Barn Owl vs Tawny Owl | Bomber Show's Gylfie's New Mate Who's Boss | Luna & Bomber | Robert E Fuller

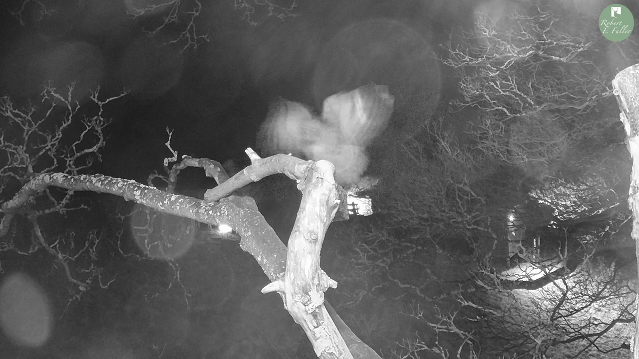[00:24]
It enters the nest and the tawny is close behind.
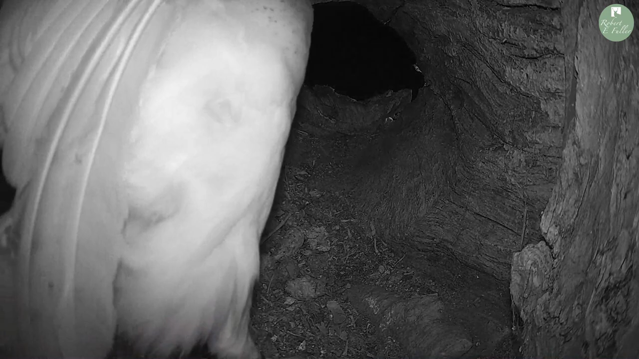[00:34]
The barn owl doesn't know what to do but the tawny owl has it trapped.
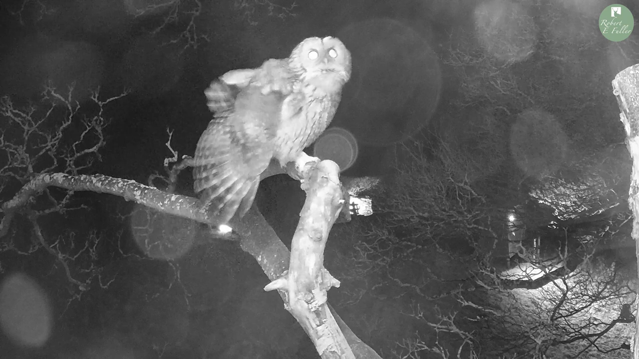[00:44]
You can feel the tawny's anger.
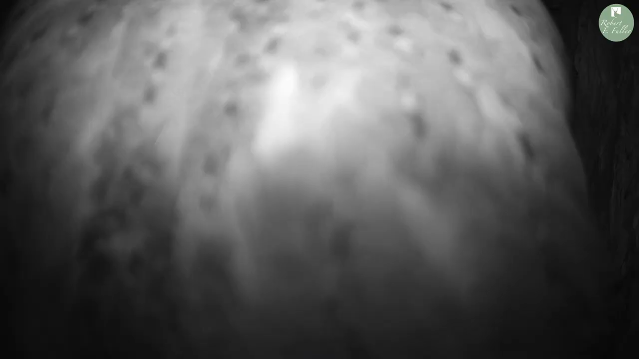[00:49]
It calls its mate for backup.
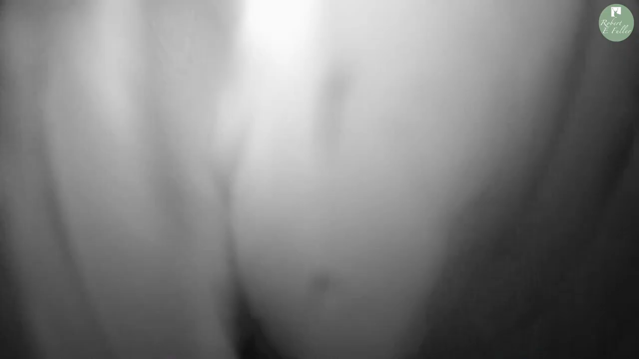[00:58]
Just listen to those haunting calls.
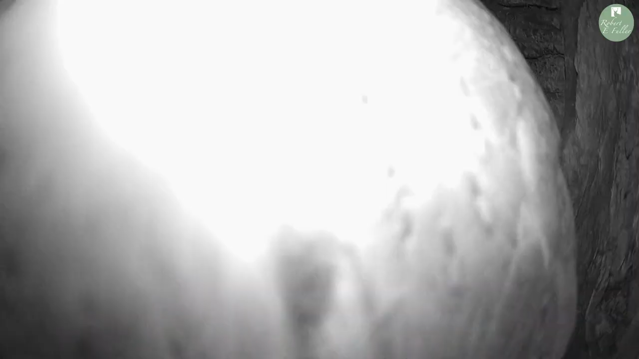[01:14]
It tries to evict the barn owl again.
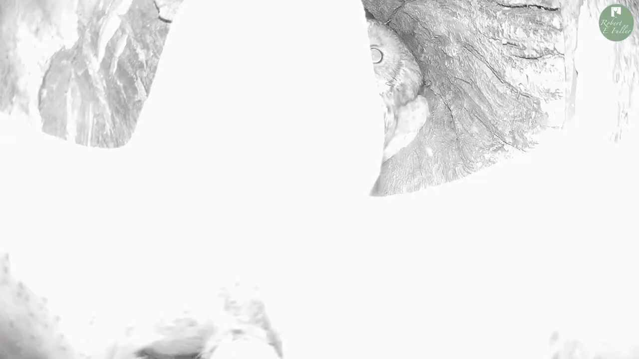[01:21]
Their determination is epic. They won't give up.
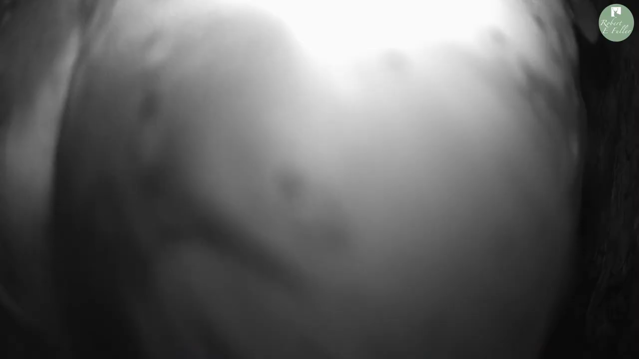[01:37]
The tawny goes in for a final assault.
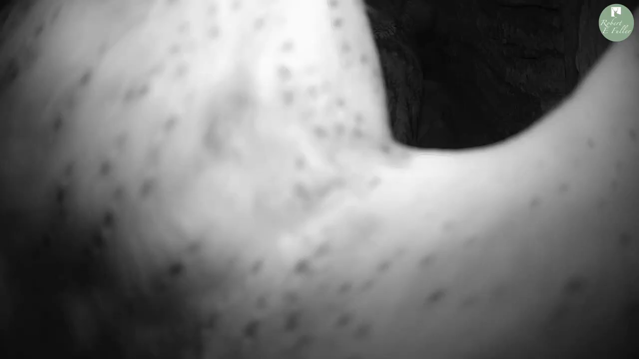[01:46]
The barn owl fends off the attack and takes its chance to escape. It will think twice before entering the tawny's nest again.